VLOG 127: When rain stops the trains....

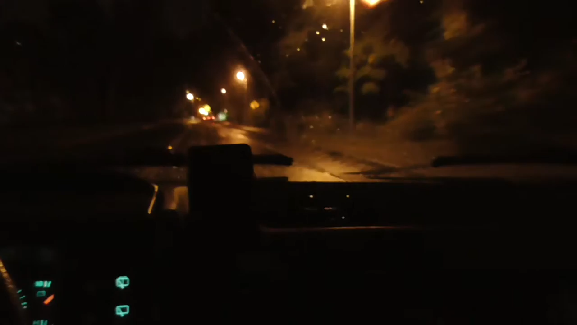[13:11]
Dang, it actually looks like there was a pretty decent storm.
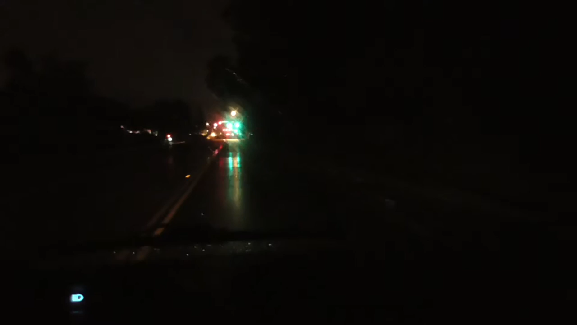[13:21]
There's a bunch of tree branches down, and limbs and stuff all over the place, a bunch of signals are out, there's road flares everywhere.
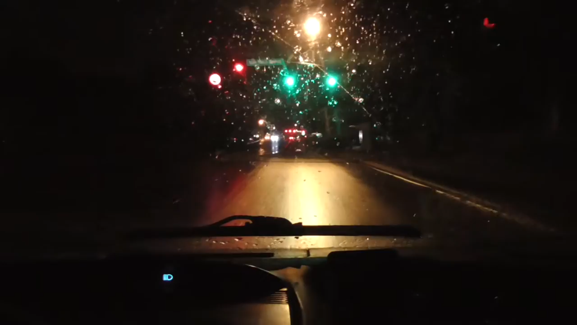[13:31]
A lot of crazy stuff happened in the last couple of hours.